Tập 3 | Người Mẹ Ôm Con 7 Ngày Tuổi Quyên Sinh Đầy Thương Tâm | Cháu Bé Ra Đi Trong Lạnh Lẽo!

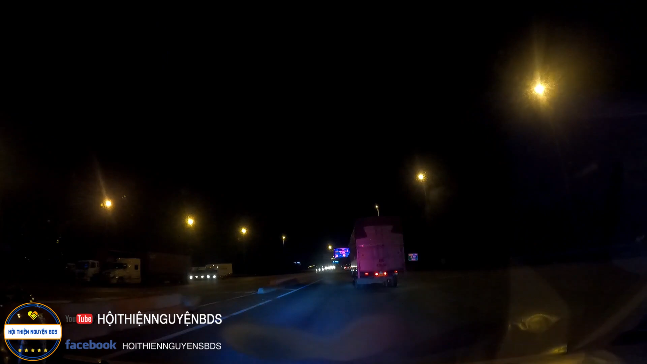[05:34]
điều đầu tiên mới đi được, mới đưa được bà con và về quê. Rồi đi thôi nghe cả nhà ơi. Rồi kính thưa quý vị khán giả, giờ em và anh Sơn cũng đã vô tới được địa phận của thành phố Vĩnh Long nha cả nhà.
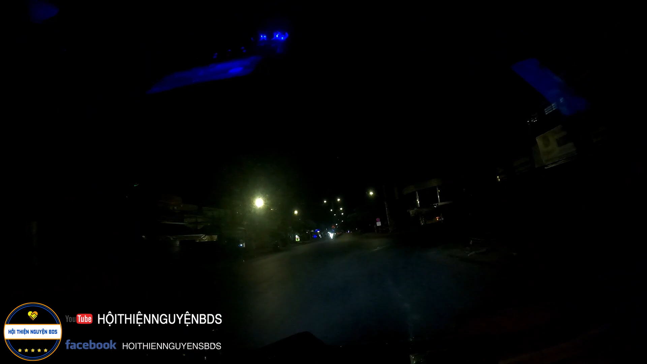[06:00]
Vô đây cũng qua mấy cái trạm, mấy cái chốt. Nói chung là mấy anh ở đây cũng không có làm khó dễ gì. Đi xuống hỏi có đầy đủ giấy tờ hay không hay như thế nào dẫn cho đi nha mọi người. Giờ sẽ hai anh em sẽ chạy tới bệnh viện đa khoa của thành phố Vĩnh Long gặp gia đình của bé và để cho công an thành phố Vĩnh Long xác minh một lần nữa,
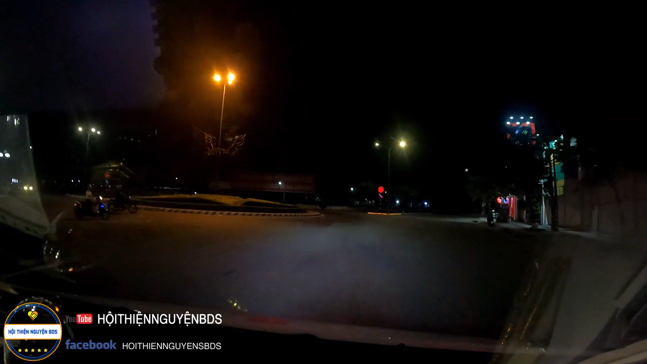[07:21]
Đây, trước mắt của quý khán giả là bệnh viện của thành phố Vĩnh Long nằm bên tay phải mình luôn. Giờ em sẽ điện cho người nhà. Alo. Anh ơi, em tới ngay cổng rồi nè, anh ra đón giùm em cái nha. Dạ. Gước gước bé vô giùm em cái. Hả? Anh ra cổng gước bé vô giùm em cái, em đang ở khoa cấp cứu luôn nè, cổng cấp cứu á.
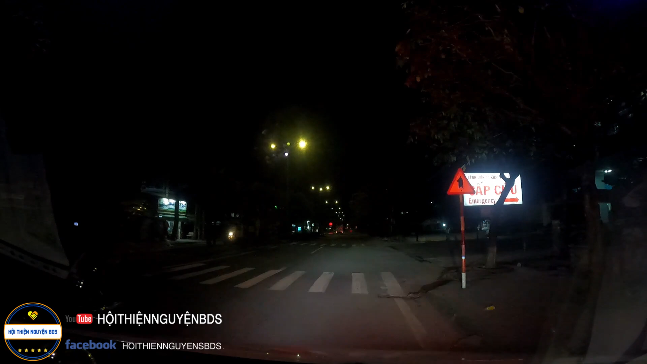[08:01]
Rồi. Xe em đang đậu trước nha. Dạ. Rồi thì giờ em cũng đã điện cho người nhà xong. Giờ sẽ chờ người nhà ra đón nha mọi người. Thì ghé đây cho mấy anh công an xác minh gì đó rồi mới đưa cháu về nhà nha mọi người.